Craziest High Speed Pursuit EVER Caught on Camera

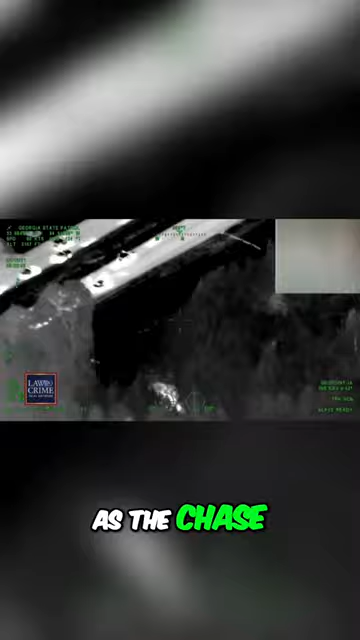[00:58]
As the chase continues, multiple other units respond to the call, including county sheriff's staff.